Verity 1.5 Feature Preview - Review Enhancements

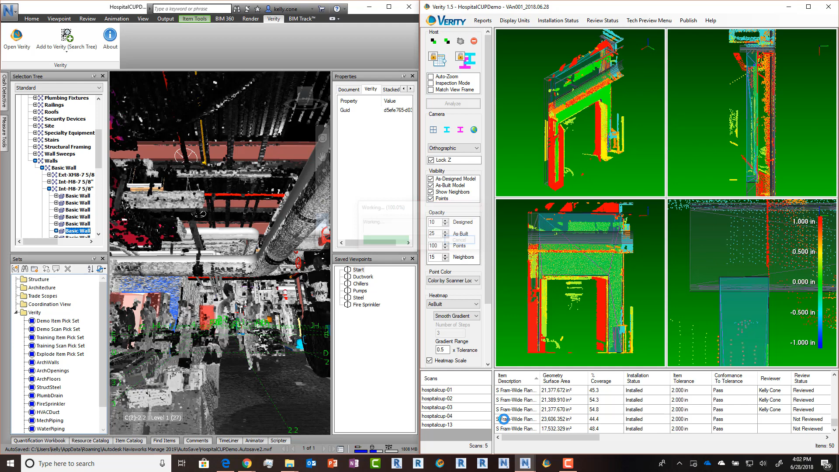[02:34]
In the past, that's something you have to remember to do yourself after you made any adjustments. Otherwise, when you went back to it later or if you ran a report, that heat map might be out of date. We've also fixed that, so you'll notice it took a little bit longer to load up this time when I clicked on it.
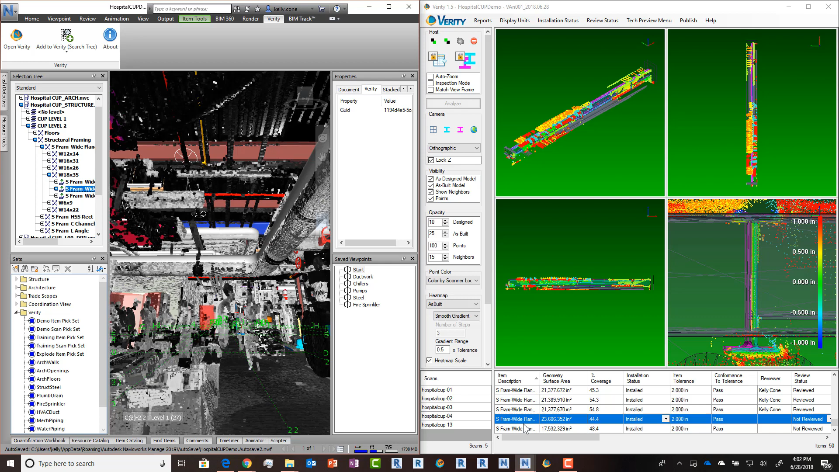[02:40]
That's because it recognized the heat map was out of date and went ahead and regenerated it for us before refreshing the screen. It does the same thing for reports. Thank you for watching. See you next time. Bye. Bye.